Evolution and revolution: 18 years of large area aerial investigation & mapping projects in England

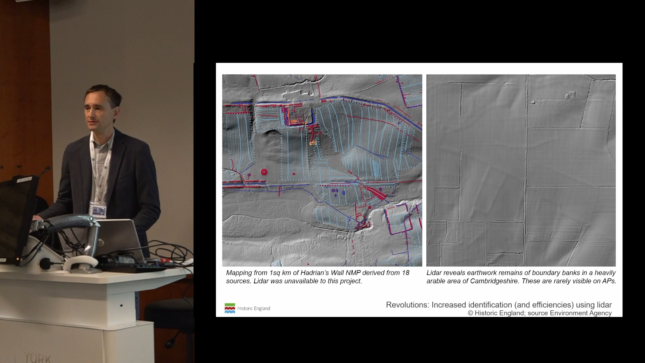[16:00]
So all of the features that you see on that were taken from 18 individual sources, so that's 18 rectifications. Pretty much all of that is visible on the LiDAR data, because this is an area where there's been very, very little landscape changes in the past few decades. And the eagle-eyed amongst you might even spot bits that are visible on the LiDAR that we didn't have access to at the time. LiDAR has also been very, very, very, very, very useful in areas where we wouldn't necessarily have expected it to give a good return. So around Cambridge here, for example, you can see on the right-hand side of the screen,
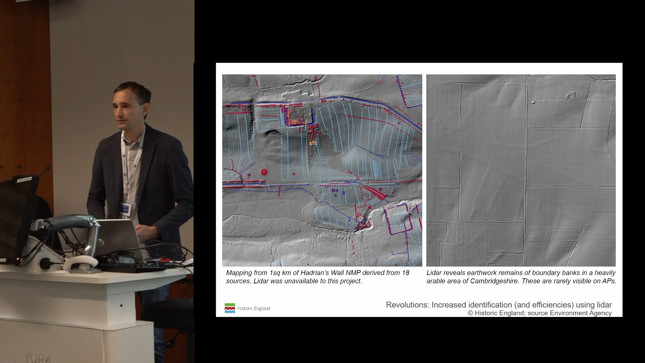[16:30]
there's very broad, very, very low boundary banks that are cropping up in a landscape that's been very, very heavily clouded for quite a number of vet heads.
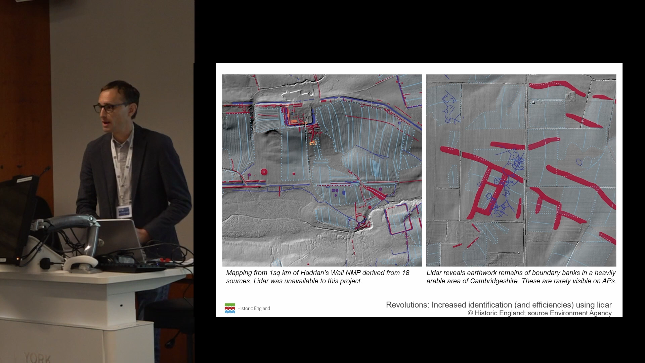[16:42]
And you can see our mapping on the top there, but illustrating that the LiDAR only provides, you know, one part of that picture, because all of the other screenings that you can see there are in fact top marks that come from oblique photography and vertical photography.